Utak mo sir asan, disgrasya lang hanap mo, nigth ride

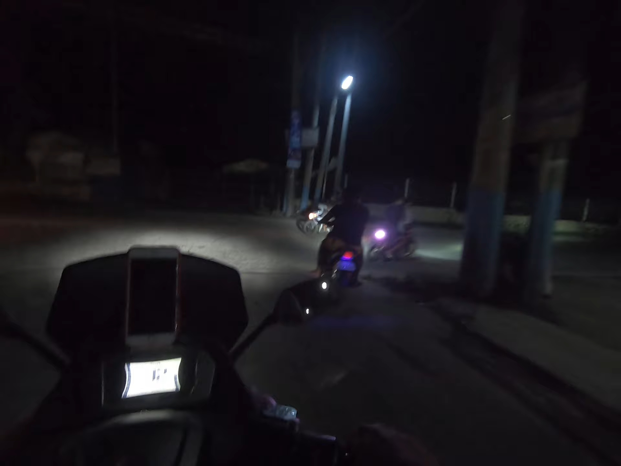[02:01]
rider, nakita ko, ayun o. Naglagay ng headlight siya dun sa pan. Sa tail light.